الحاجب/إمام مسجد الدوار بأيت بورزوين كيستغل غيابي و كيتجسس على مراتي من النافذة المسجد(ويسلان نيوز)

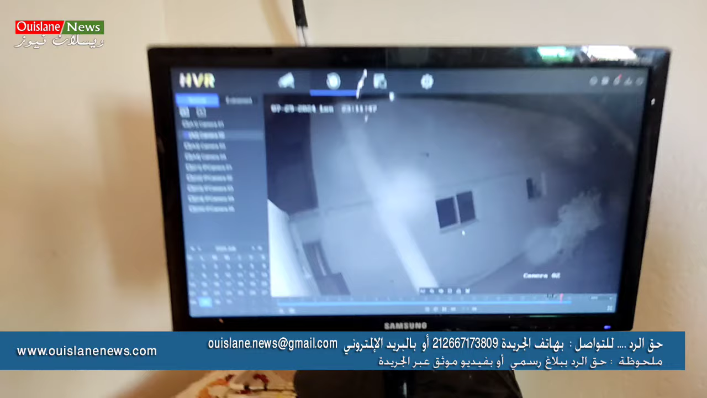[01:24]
الجرده ديالي وتبقى خدامه الاشغال ديالها مور العشاء الجو مبرد حيت كاينه الحراره تيبقى حاضر في الليل حتى تيمشيو الناس وتيبقى حاضر ليا الدار تيبقى يدير بحال داك تيطلل ويهرب يطلب من هاد السرجم لهاد السرجم وحاضيهم الدراري ولاو خايفين